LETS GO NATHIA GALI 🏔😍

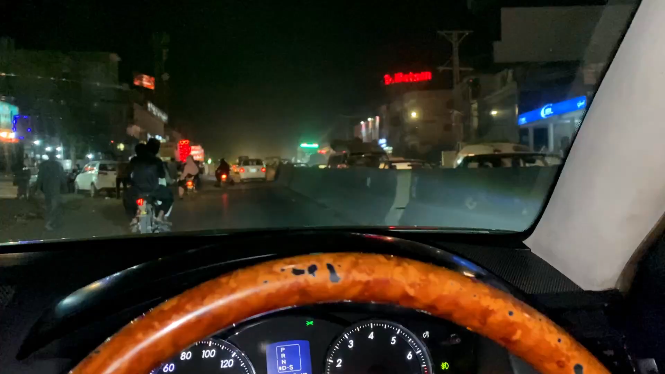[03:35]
बॉयज ये मरी के रास्ते पे तकरीबन हम आ चुके हैं एक्सप्रेस वे आगे जाके, मतलब 1-2 किलोमीटर दूर है हम एक्सप्रेस वे से, और ये सारी ट्रैफिक आप देख सकते हो सारी तकरीबन मरी वाली साइड की है।
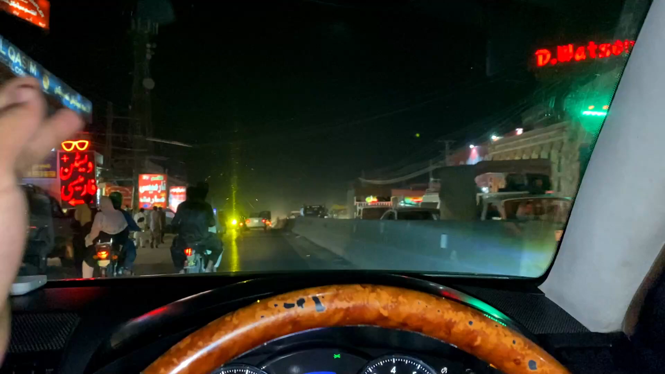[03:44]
तो हम बड़े अच्छे रह गए हैं जो हम संडे नाइट को जा रहे हैं और ये सारी ट्रैफिक से हम बच जाएंगे।
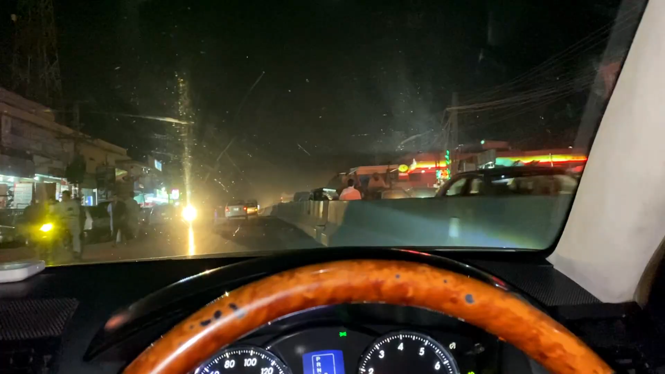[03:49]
असल मज़ा ही है नथिया गली का तब आता है जब ज़्यादा रश ना हो, ज़्यादा ट्रैफिक ना हो।
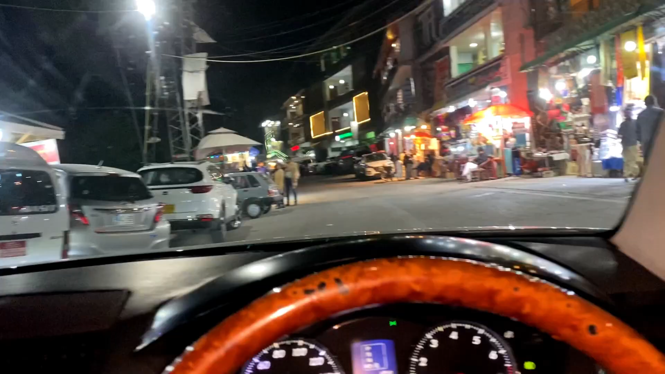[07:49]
हम लोग पहुँच चुके हैं नथिया गली बाज़ार और यहाँ पे थोड़ी बहुत रौनक है, और इतनी रौनक है कि यार वो काबिले बर्दाश्त है,
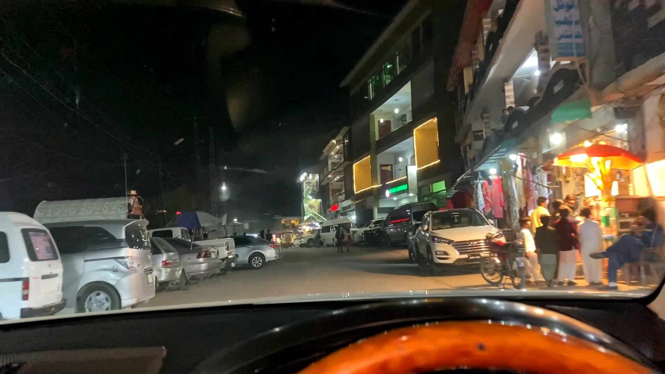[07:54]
वो नहीं कि फुल जैम पैक हुआ हो, मज़ेदार सीन्स हैं यहाँ पे इस वक्त।